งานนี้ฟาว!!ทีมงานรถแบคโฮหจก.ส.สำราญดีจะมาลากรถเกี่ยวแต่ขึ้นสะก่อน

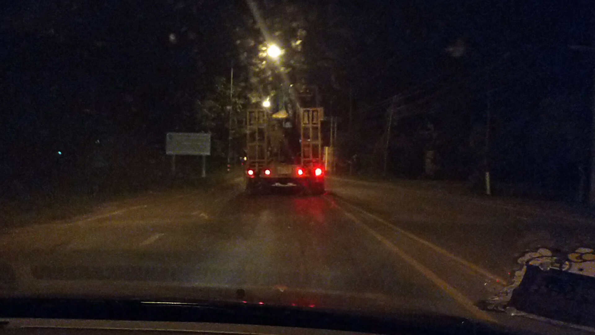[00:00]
สวัสดีครับ สวัสดีพ่อไม่เป็นน้องครับ รอบดึกครับผม วันนี้รอบดึก
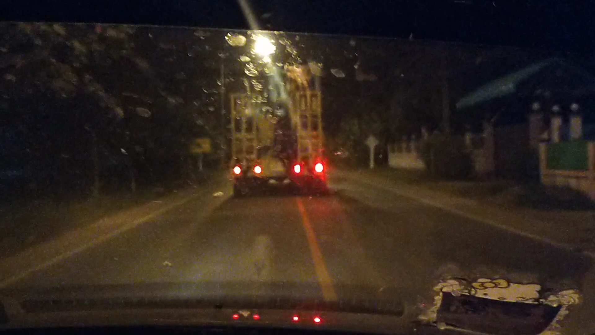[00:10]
ตามตูด รถ แบคโครครับ รถเทเลอร์ ไปทุกรถแบคโคร เขาจะไปไหน หิ้มงานไหน เดี๋ยวรอดูกันครับ